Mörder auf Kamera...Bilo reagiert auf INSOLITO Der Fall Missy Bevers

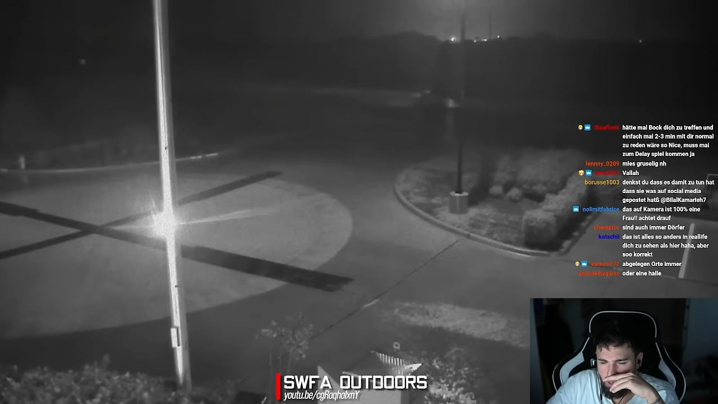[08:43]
Auffällig ist, dass der Fahrer bei seiner Einfahrt den Scheinwerfer ausschaltet. Boah.
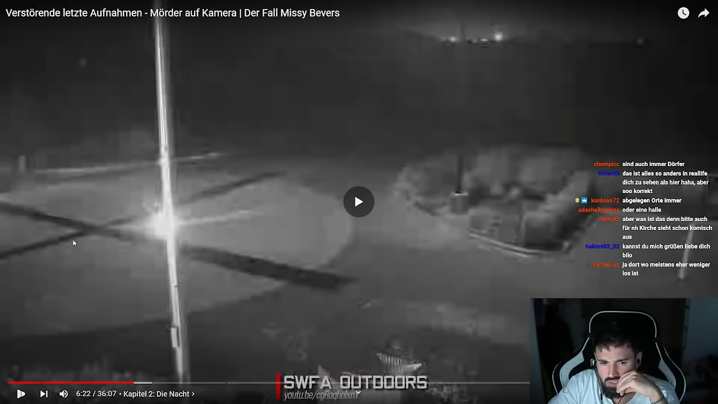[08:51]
Langsam fährt er den gesamten Parkplatz ab, während die Überwachungskameras seine Bewegungen aufzeichnen. Mehrmals hält er kurz an und dann wenige Sekunden... Bruder, auch noch Regen, so richtig.
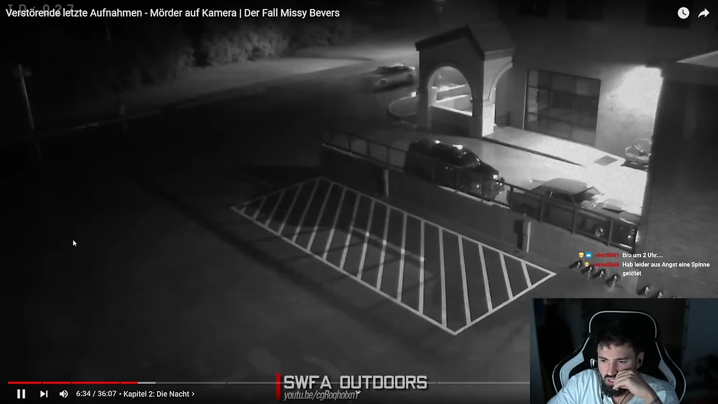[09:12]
An einer Stelle schaltet der Fahrer seine Scheinwerfer kurz ein und anschließend wieder aus. Digga, ich frage mich, von wo kriegt er diese ganzen Bildmaterialien?
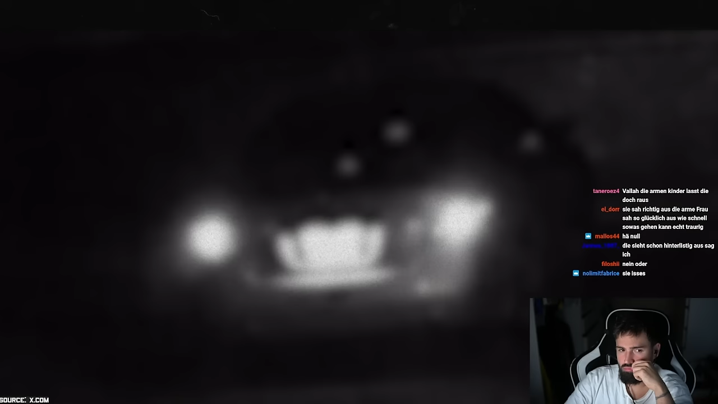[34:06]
Das ist das Auto, was auf dem Parkplatz gesehen wurde. April erklärt, dass das Auto ihrer Mutter gehöre und ein anderes Modell sei als das auf den Aufnahmen.